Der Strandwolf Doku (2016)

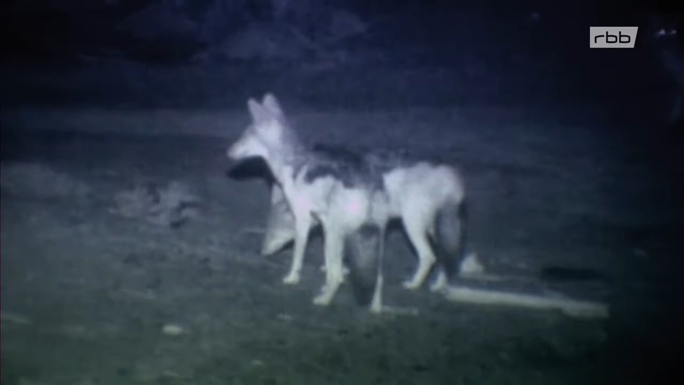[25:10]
Ein Fleischköder soll Obelixas anlocken. Der zieht allerdings vorerst nur Schabrackenschakale an.
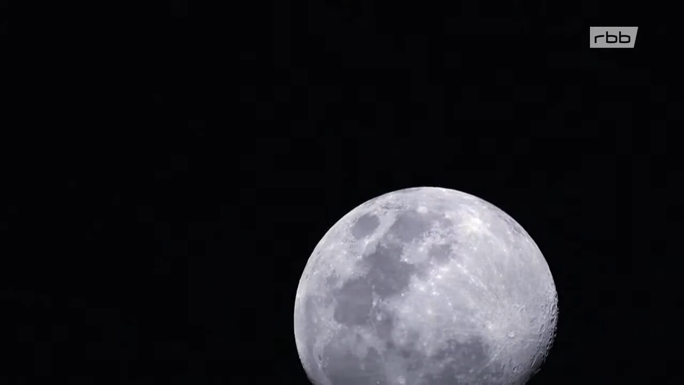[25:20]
Erst einige eiskalte Nachtstunden später erliegt auch die Hyäne der Versuchung. Da, da ist Obelixas, glaube ich.
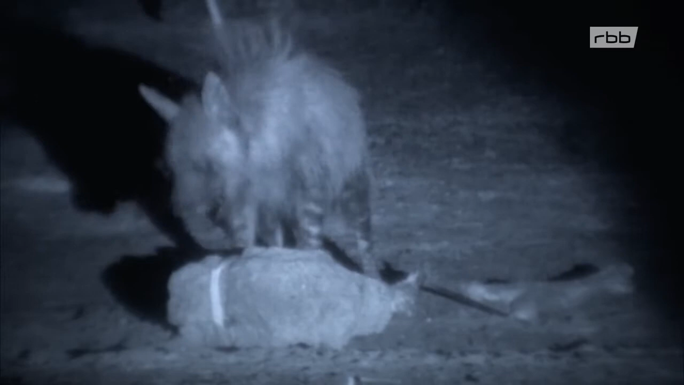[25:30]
Ja, ich kann Ihren Sender sehen. Oh, fantastisch. Sie schau ich den Schakal weg.
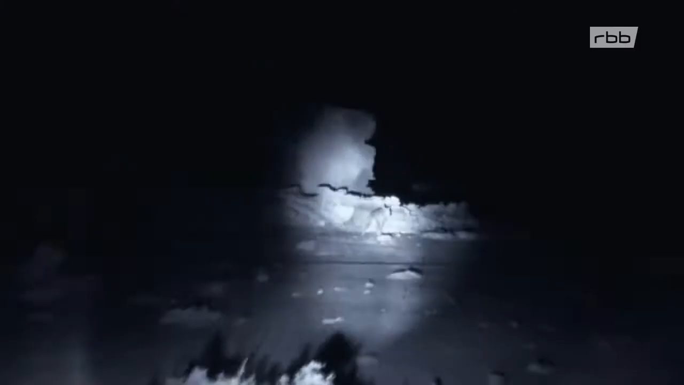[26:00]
Der Schuss erschreckt Obelixas zum Glück nicht allzu sehr.
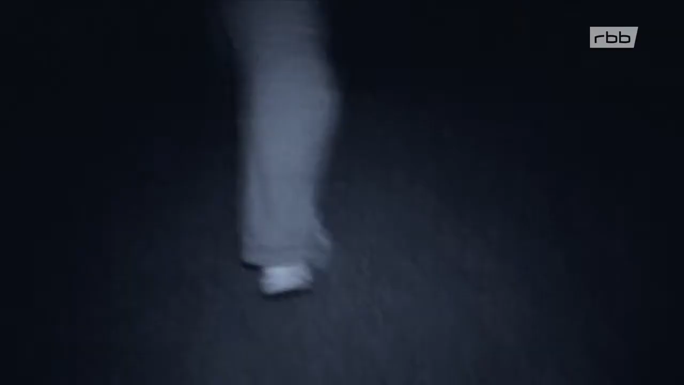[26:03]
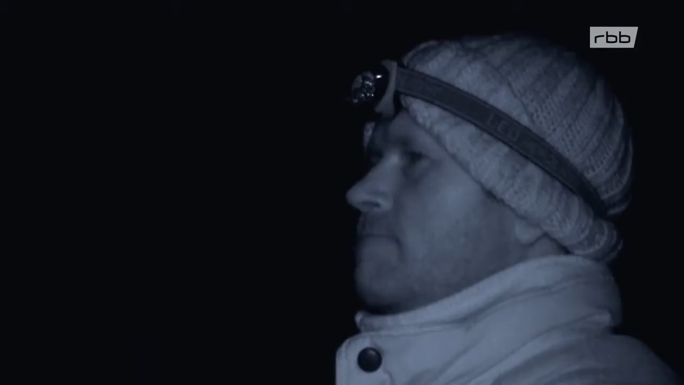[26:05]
Liefe sie jetzt weit weg, wäre es schwierig, sie in der Dunkelheit wiederzufinden.
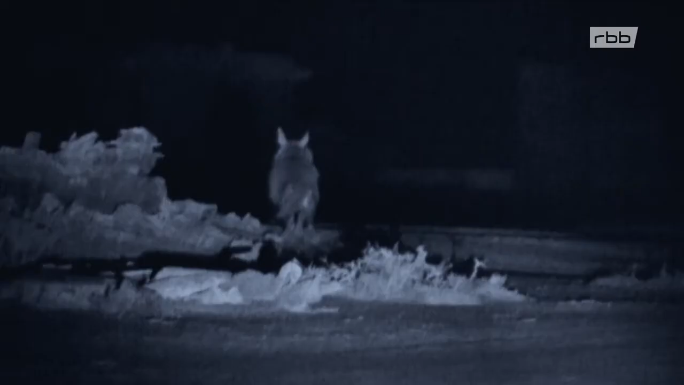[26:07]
Nach nur wenigen Minuten beginnt das Betäubungsmittel zu wirken.
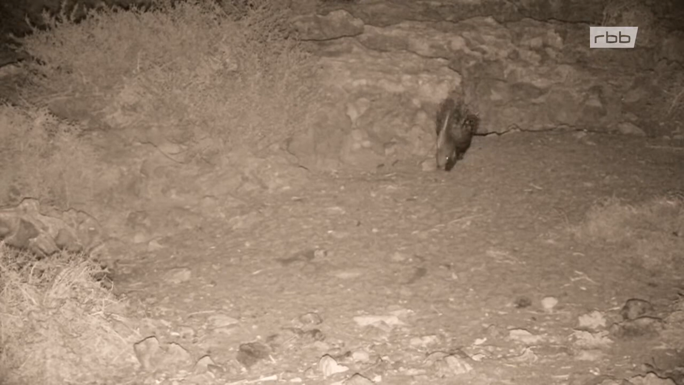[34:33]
Und jetzt kommt ein Tier, geht zur Kamerafalle.
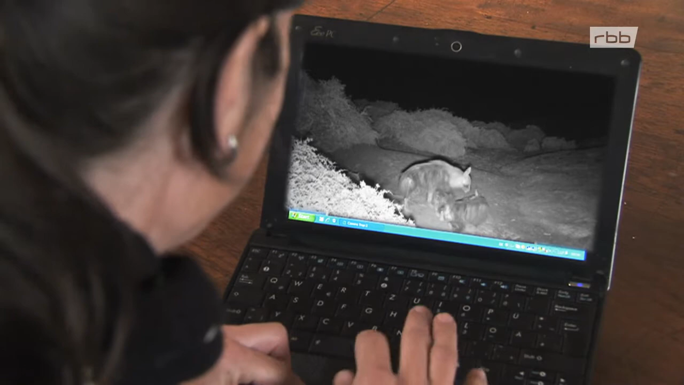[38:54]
Da sind zwei superdulte Tiere vor dem Bau. Dann vier Schakale, die jagen sich gegenseitig. Ein Schakal geht zum Eingang. Auf dem ist nichts drauf.
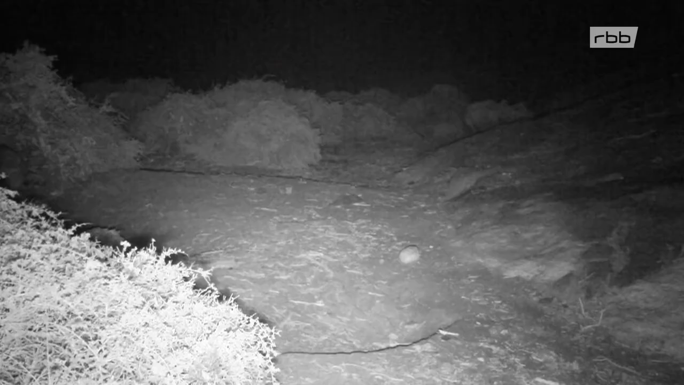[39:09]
Da kommt ein erwachsenes Tier.
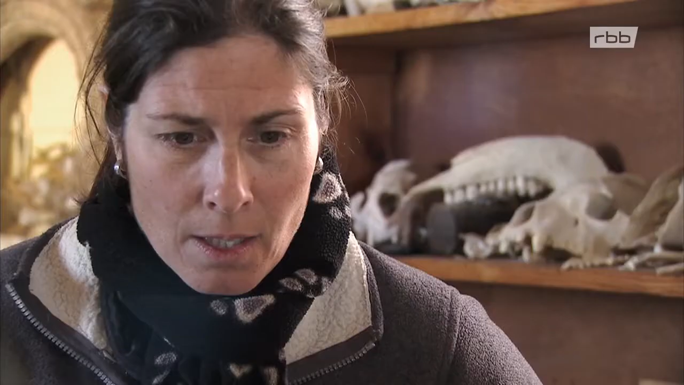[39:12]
Ich glaube das nicht. Das Tier hat einen Sender. Ich glaube, das könnte sein, dass das Tosca ist. Ja, auf diesem Tier. Ich kann sie ganz klar sehen.
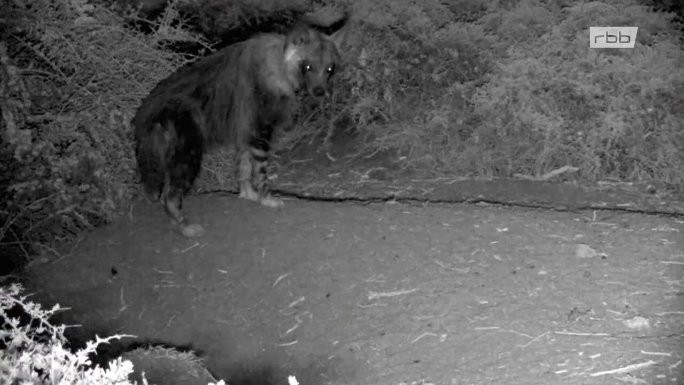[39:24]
Mit dem Sender und die Beinstreifen, das ist definitiv Tosca. Das ist unglaublich. Das ist so wahnsinnig. Und jetzt gräbt sie. Das machen die ganz häufig, um den Eingang freizugraben oder halt die Höhle zu vergrößern. Nein, da kommt ein Jungtier raus. Ich glaube es nicht. Das ist ein ganz, ganz kleines Jungtier. Und ein zweites, das gibt es doch gar nicht.
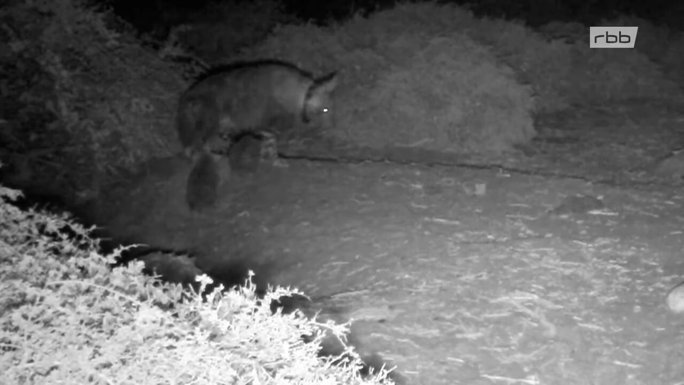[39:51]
Zwei Jungtiere. Oh, ich kann nicht glauben, ich habe sie so lange nicht gesehen. Jetzt hat sie zwei Jungtiere. Die sind ungefähr, so wie ich das auf diesem Video sehen kann, die sind nicht älter als drei Monate.
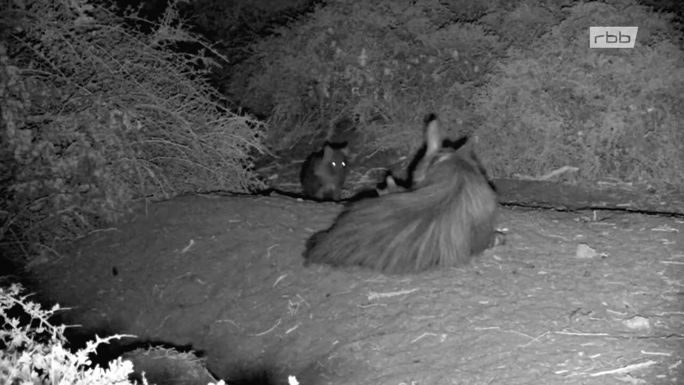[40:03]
Und sie spielt mit denen, sie leckt sie. Und sie liegt jetzt neben ihnen. Ich bin mir sicher, dass sie sie gleich säugen wird. Ja. Das eine Tier trinkt schon, man kann das sehen. Und das zweite Tier, das spielt noch ein bisschen rum. Das ist wahrscheinlich so ein bisschen abenteuerlustiger.